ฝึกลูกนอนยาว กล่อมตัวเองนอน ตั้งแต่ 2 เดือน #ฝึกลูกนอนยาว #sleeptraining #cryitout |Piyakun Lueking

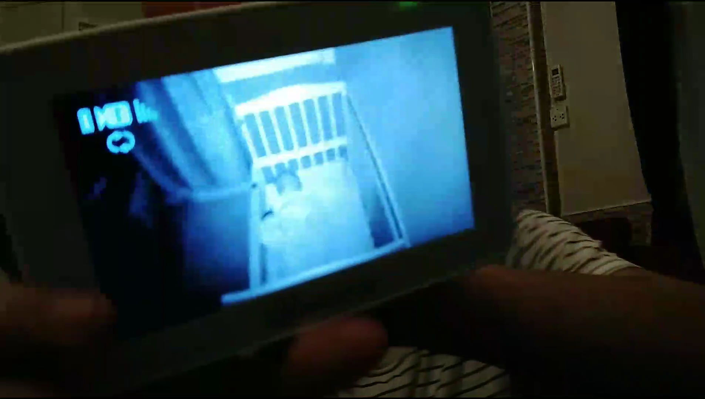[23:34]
หลับได้ด้วยตัวเองอันนี้คนเล็กนะคะ ก็เดี๋ยวในอนาคต
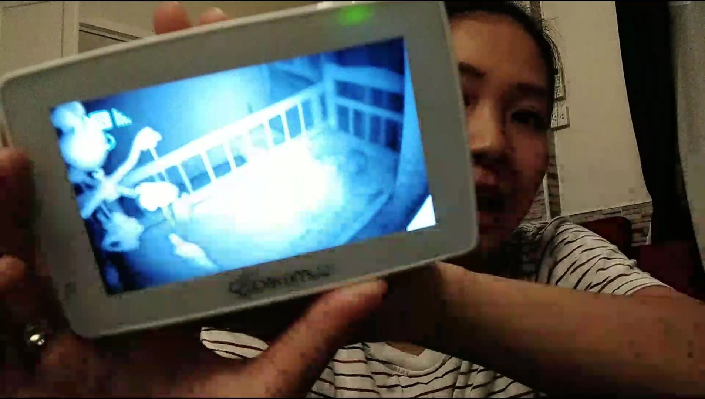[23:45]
นี้อาจจะทำคลิป